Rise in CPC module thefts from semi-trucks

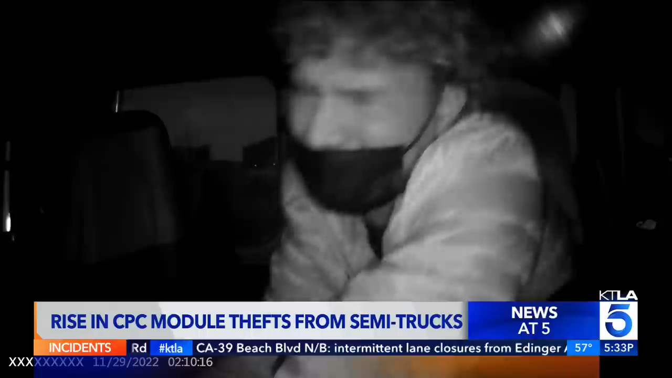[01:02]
After the masked thief brings in a drill, he takes a common powertrain controller, or CPC, from Mike Bledsoe's semi-truck. It's basically the brains of the truck communicating between the engine and other parts.